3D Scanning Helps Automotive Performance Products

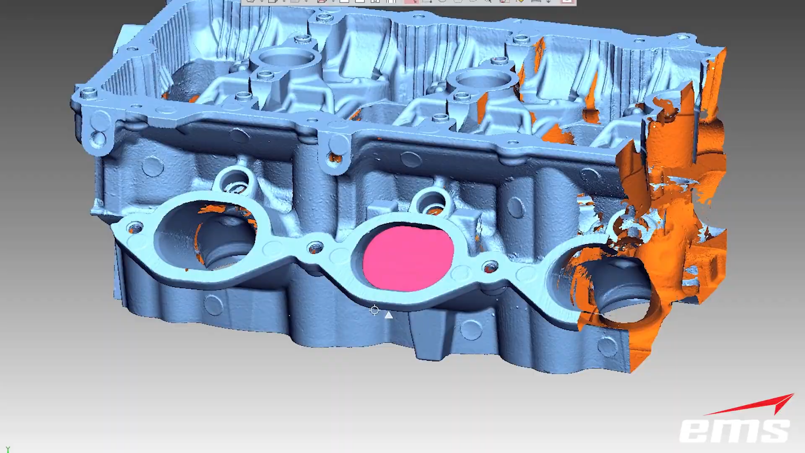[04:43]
we can 3D scan the external and internal geometry and develop CAD models with better airflow and performance characteristics.
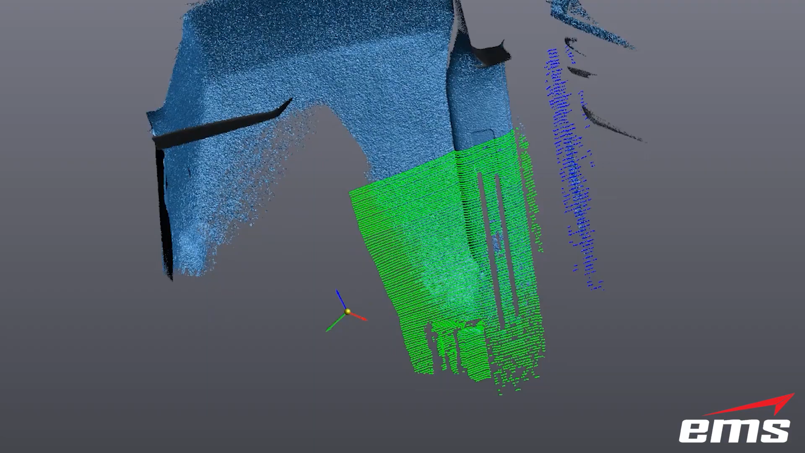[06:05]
If you think about the complexity of the footwell area in any modern vehicle,
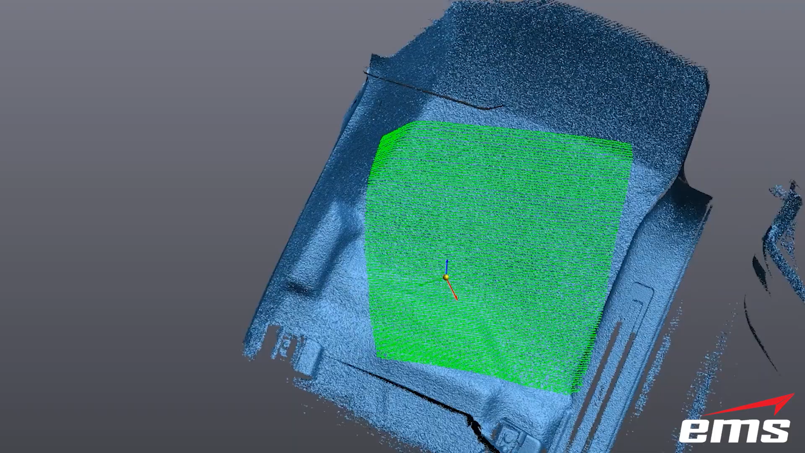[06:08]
how could you measure that by hand?
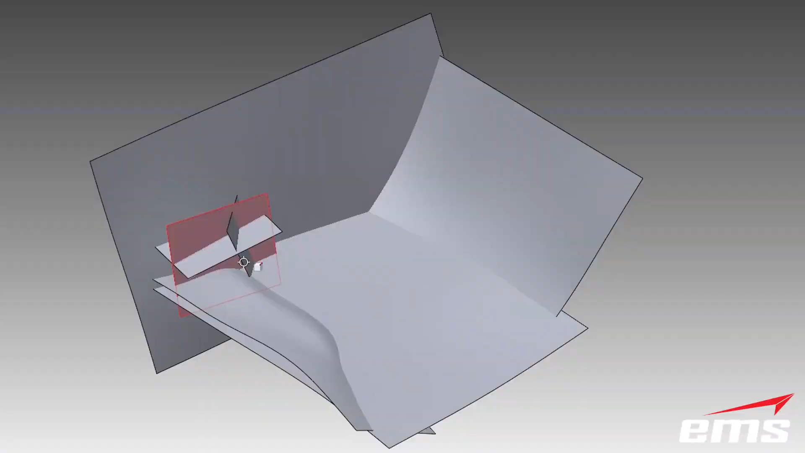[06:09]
It is all organic, free-form shapes.
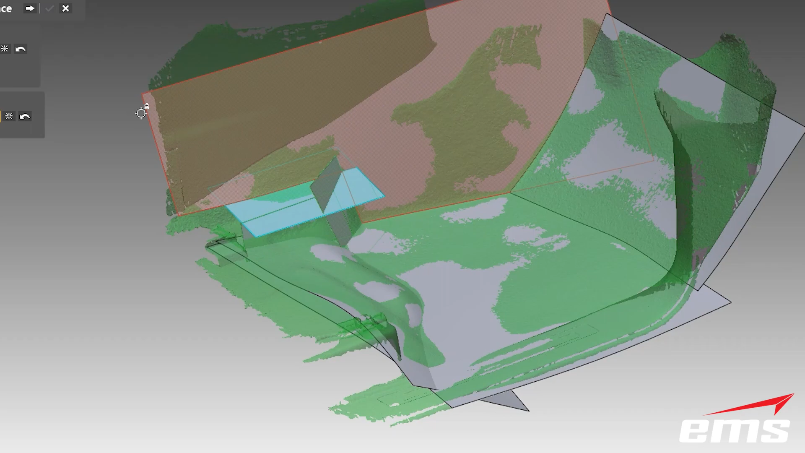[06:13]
By 3D scanning these areas, floor mats can be designed for an absolute perfect fit.
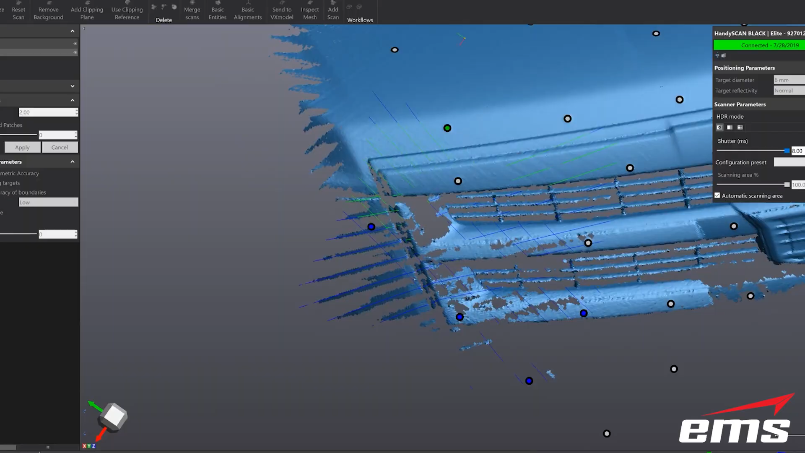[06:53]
From there, special software is used to flatten the
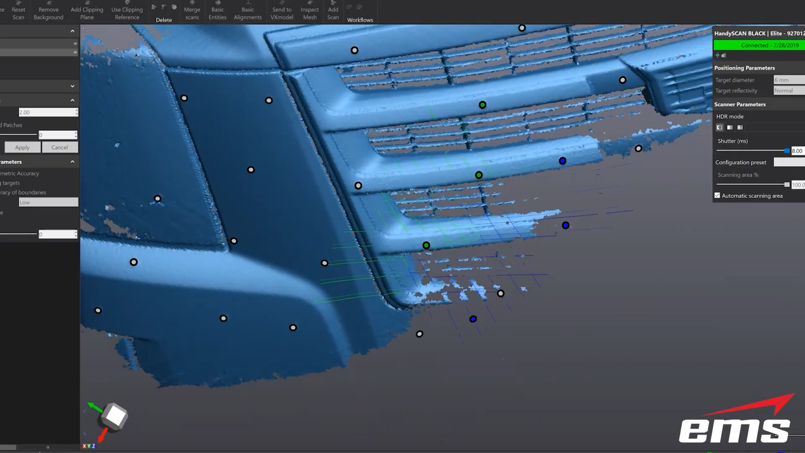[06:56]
3D design into a 2D layout pattern.